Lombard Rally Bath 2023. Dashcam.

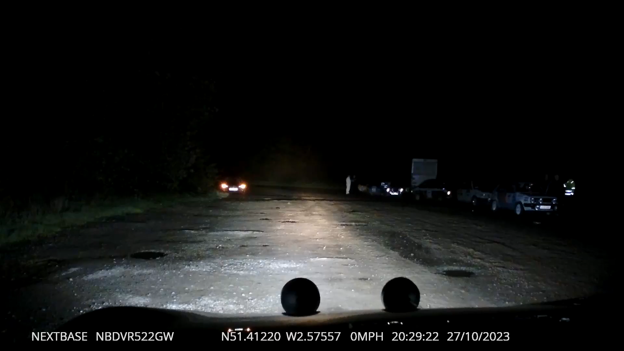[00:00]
Three, two, one... Clear right, coming up onto the arrow.
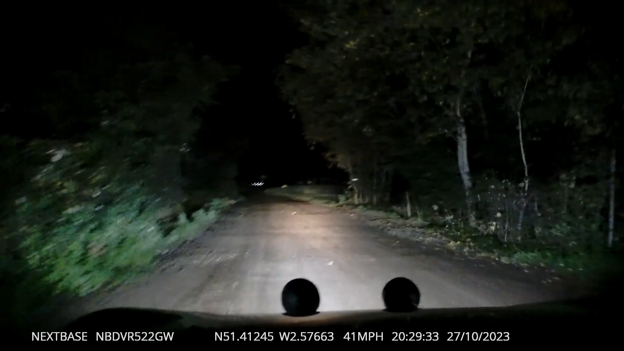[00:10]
There's K here, everyone, and the square left coming up. Up to the... Right, again, come square right, square right.
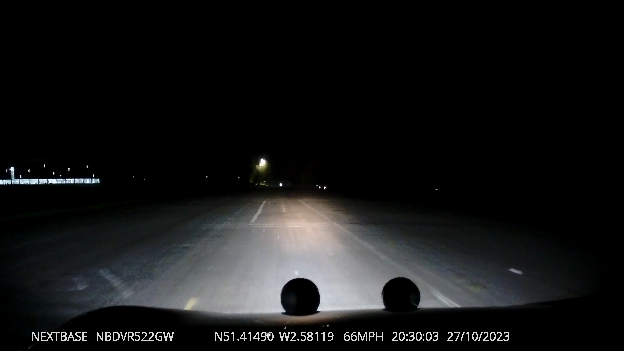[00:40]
Right, right. Whee! Whee! Take it easy on this next one there. Square left coming low. Whee! Yeah.
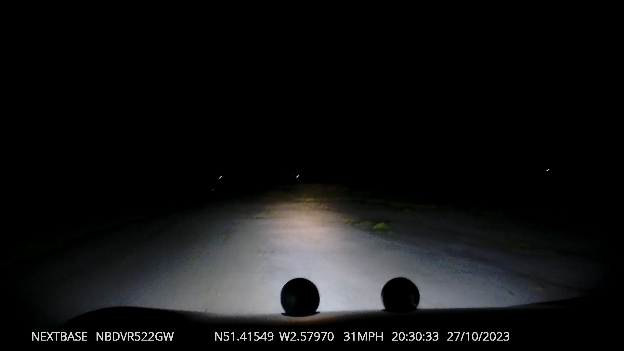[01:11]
Trees, square right. Yeah. Square right into trees at the end, be careful. They're not sleeping people. Careful, they get. Whoa, whoa, whoa, whoa, whoa. There we go. Treatment.
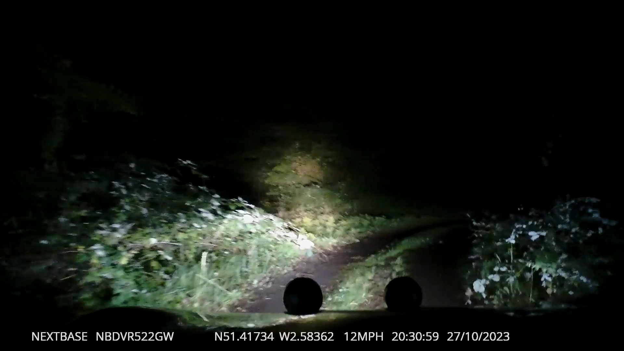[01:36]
Take it easy through here. Take it easy. This is a nice rubber circuit. Whoa.